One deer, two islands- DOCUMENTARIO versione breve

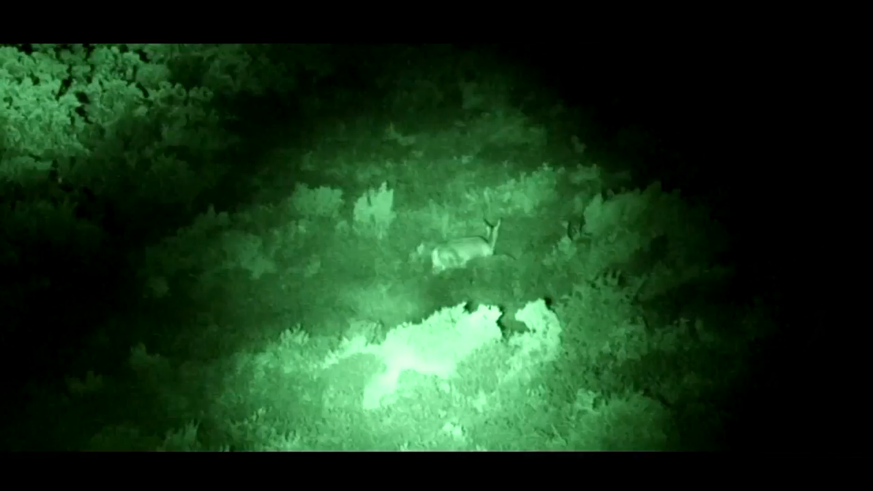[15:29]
L'uso della termocamera permette l'identificazione e il conteggio degli animali in completa assenza di fonti di illuminazione. Poiché in particolare i cervi dimostrano
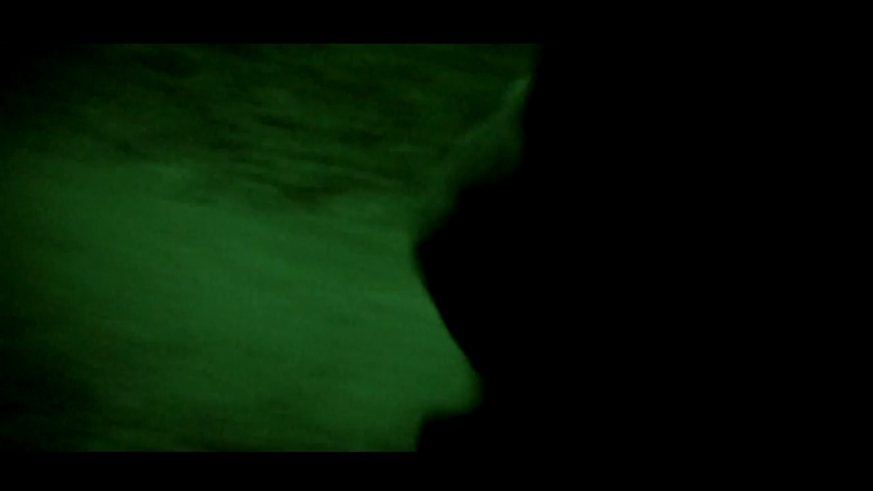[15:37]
generalmente un comportamento elusivo e abitudini prevalentemente crepuscolari o notturne,
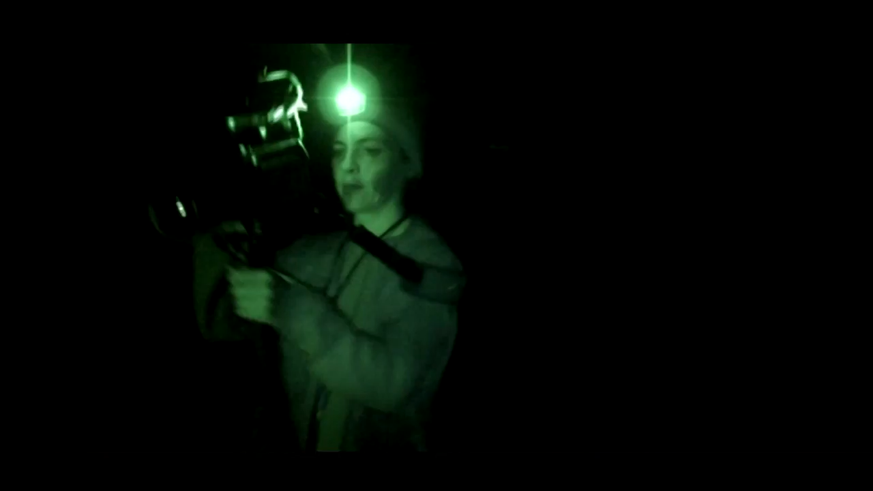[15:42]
un conteggio svolto di notte mediante l'utilizzo di una termocamera aumenta
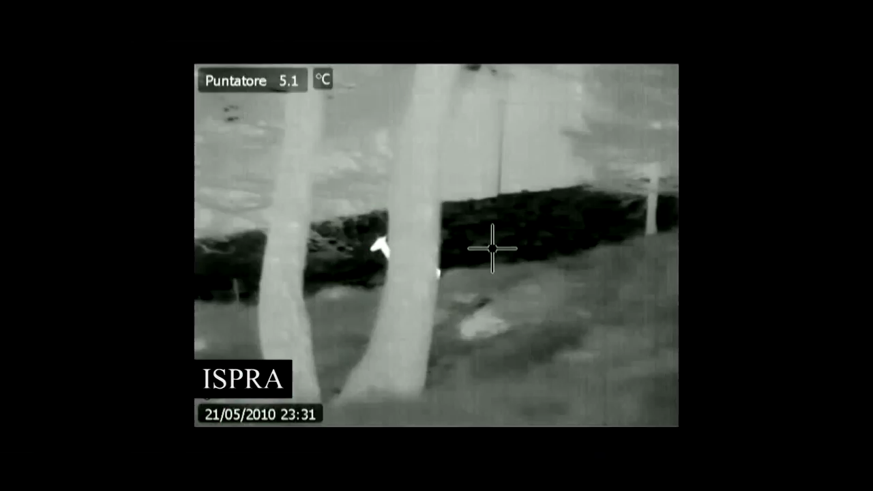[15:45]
On screen: spot 5.1°C
la probabilità di contare gli animali senza arrecare loro disturbo.
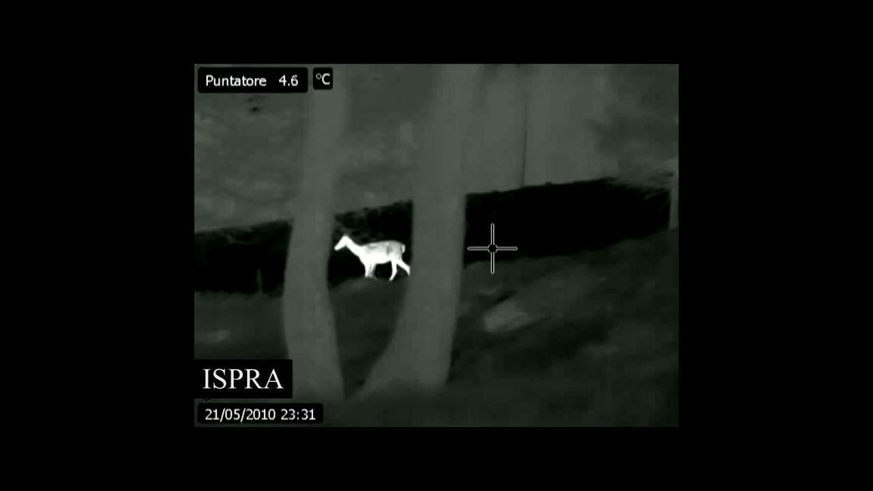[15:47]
On screen: spot 4.6°C
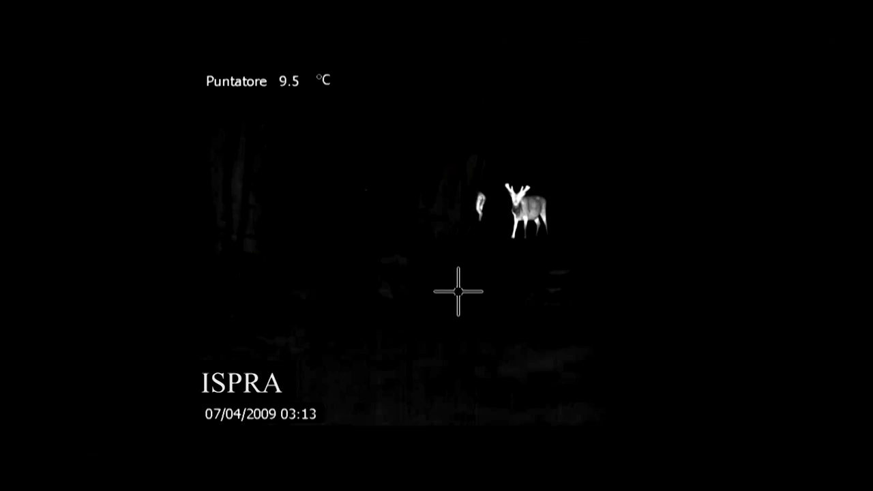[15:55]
On screen: spot 9.5°C
nel caso in cui siano parzialmente nascosti dalla vegetazione.
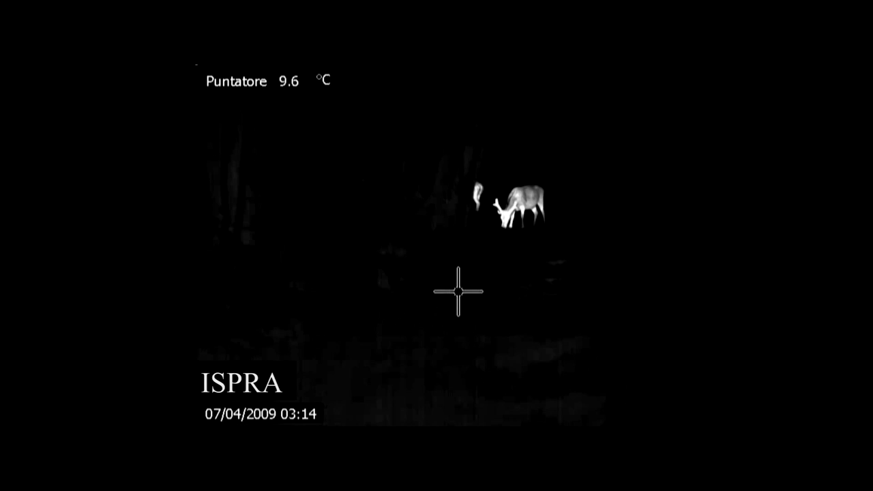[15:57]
On screen: spot 9.6°C
Questo consente, per esempio, di poter percorrere
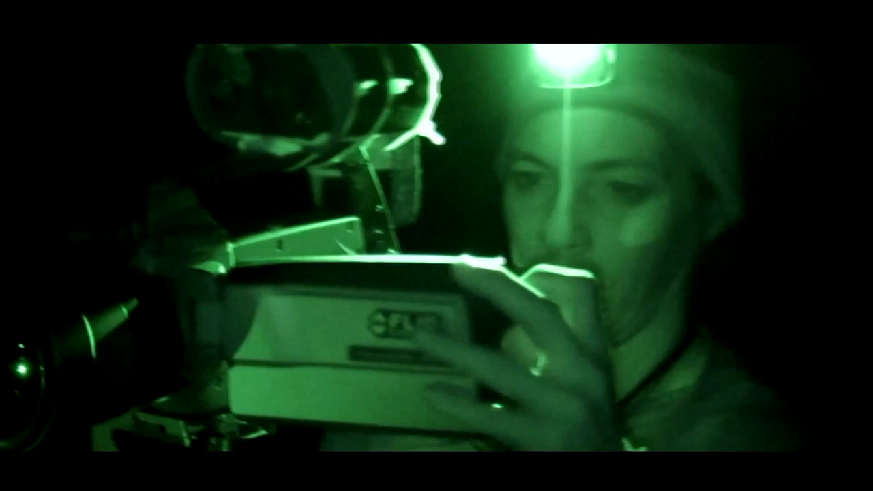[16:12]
In questo modo, appunto, con la termocamera siamo in grado di verificare la presenza
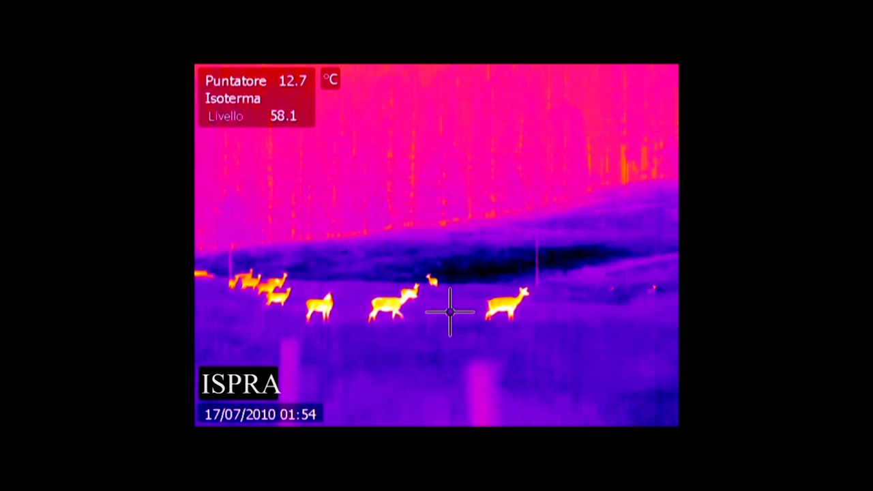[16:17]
On screen: spot 12.7°C
degli animali nel territorio anche di notte e in alcuni casi,
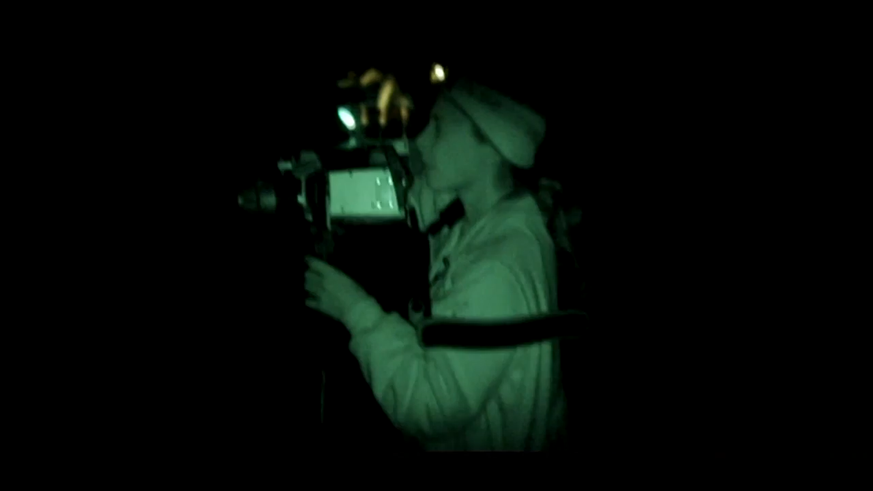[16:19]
quali per esempio i cervi, siamo anche in grado di
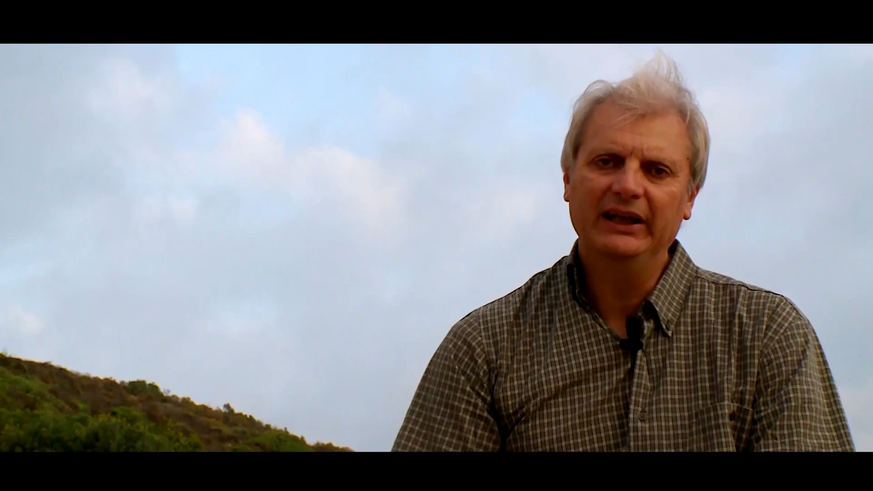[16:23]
riconoscere facilmente la specie,
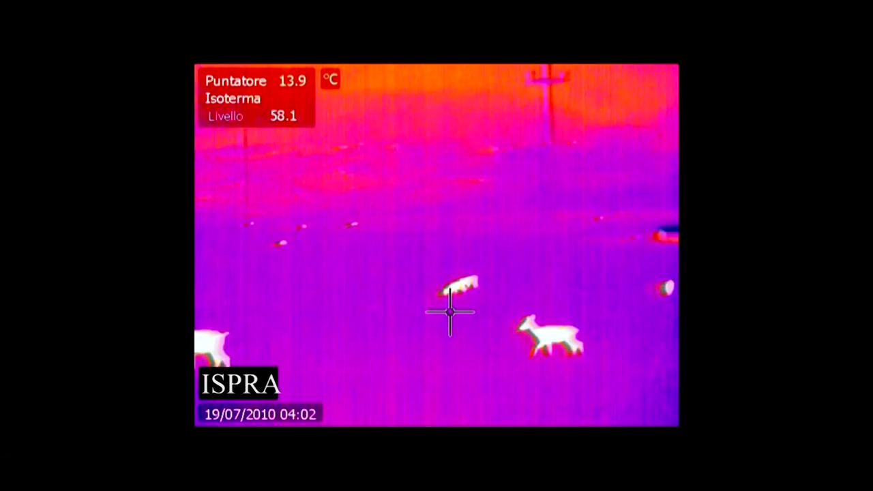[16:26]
On screen: spot 13.9°C
perché appunto la sagoma dell'animale è completamente diversa da quella di altre specie.